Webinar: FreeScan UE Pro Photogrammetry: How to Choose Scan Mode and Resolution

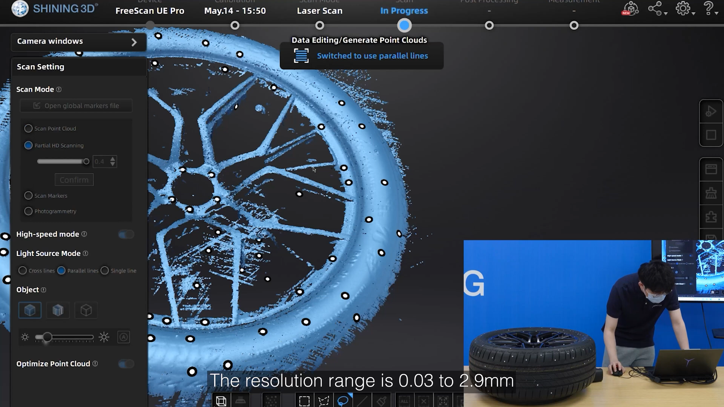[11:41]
The resolution range is 0.03 to 2.9mm.
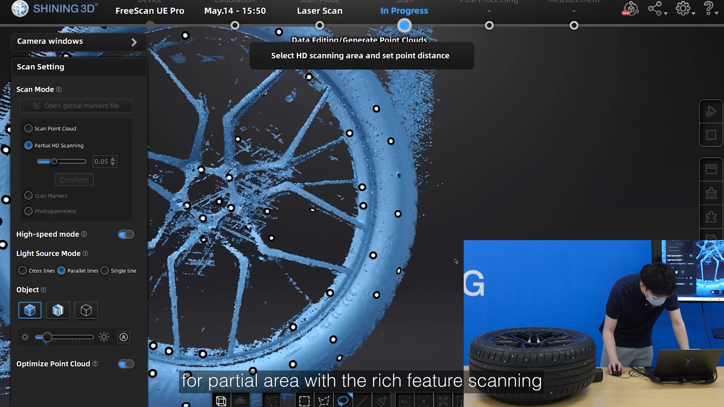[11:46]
For partial area with rich fish earth scanning.
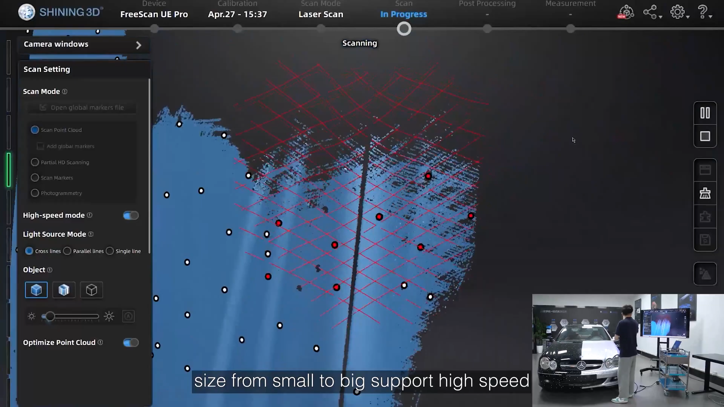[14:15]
size from small to big, sports high speed,
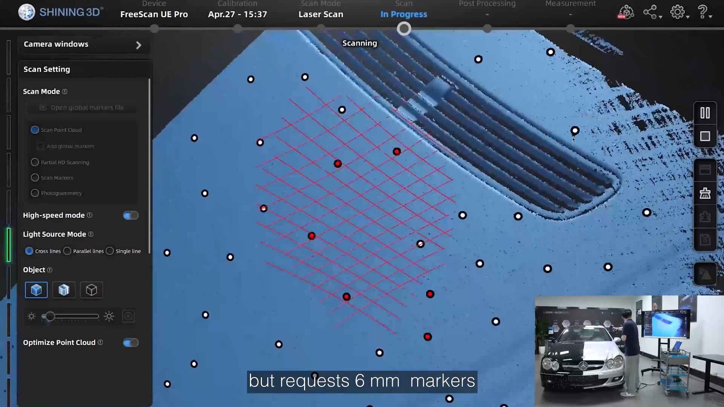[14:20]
but requires 6mm markers and recommended resolution over 0.1mm.